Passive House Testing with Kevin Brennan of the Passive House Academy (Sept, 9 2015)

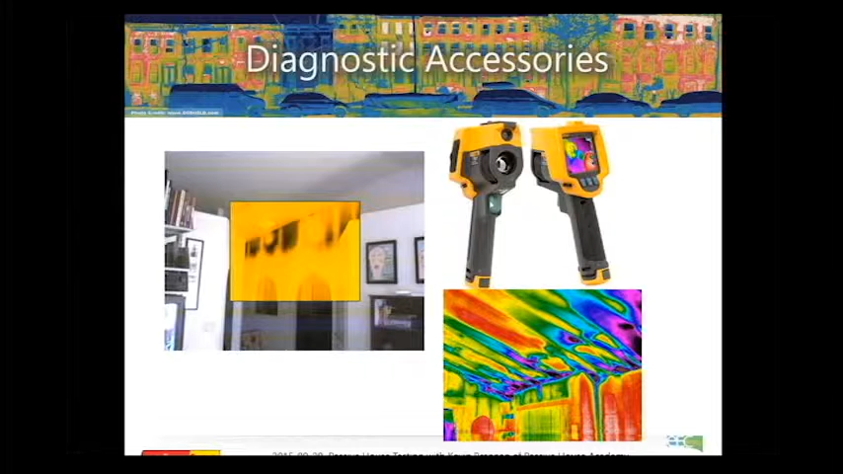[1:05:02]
mass so the air leak needs to run over a surface so it has to be drywall or gypsum or something so when we were going on a few of our projects looking for leaks and using the thermal imaging camera and it's going over those very thin membranes we weren't seeing the leaks that we were hoping to see so the visual image for uh for trying to get through the thin membranes